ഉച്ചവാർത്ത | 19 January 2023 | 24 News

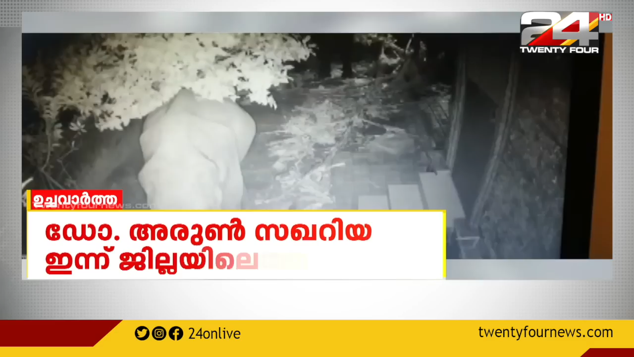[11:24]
ഇതിനിടെ ചെറാട് മേഖലയിൽ ഇറങ്ങിയ PT7 ഒപ്പമുള്ള ആനക്കൂട്ടം ചെറാട് ഇല്ലത്തെ ഡോക്ടർ മോഹൻദാസിന്റെ വീട്ടിലെത്തി വാഴക്കൃഷി അടക്കം നശിപ്പിച്ചു. സംഘത്തിൽ PT7 ഇല്ലെന്നാണ് പ്രാഥമിക നിഗമനം.